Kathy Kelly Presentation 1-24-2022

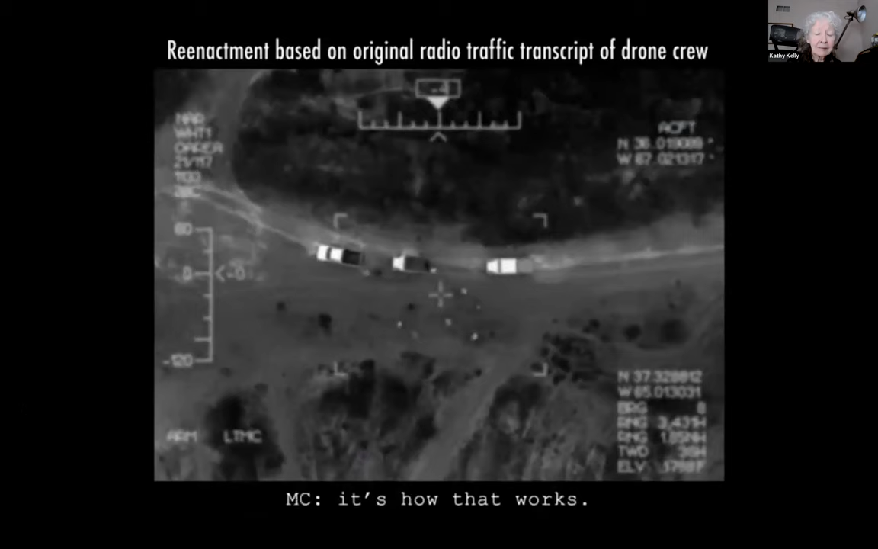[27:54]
That's how that works. Jack-25, Kirk-97, be advised. All packs are finishing up praying and rallying up near all three vehicles at this time.
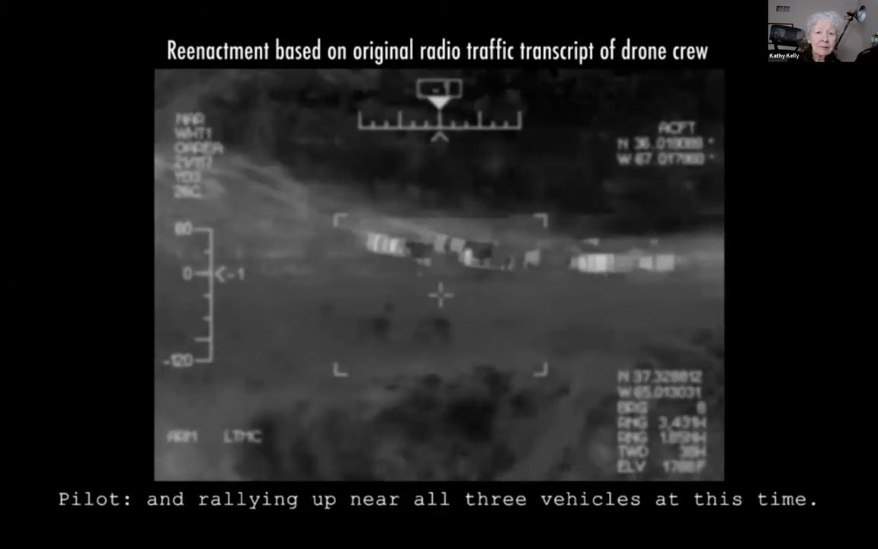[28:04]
Oh, sweet target. I try to go for the bat, but it's right dead center off the pack. Oh, that'd be perfect.